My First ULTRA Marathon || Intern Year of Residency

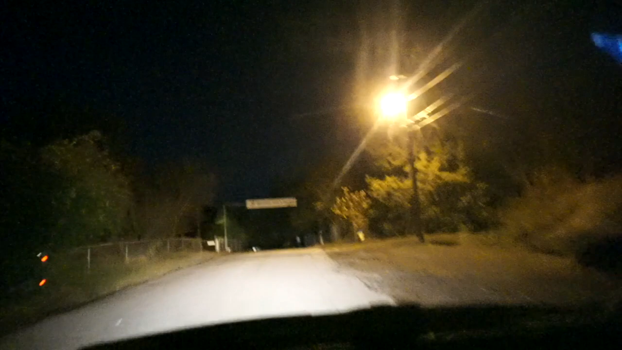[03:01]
We are approaching the start in this deserted country of Tulsa. Woo! Hey, they have a disc golf course here. Hey, there you go. That can help pass your time. Hey, there's a mile marker. Is it? No. Look at this.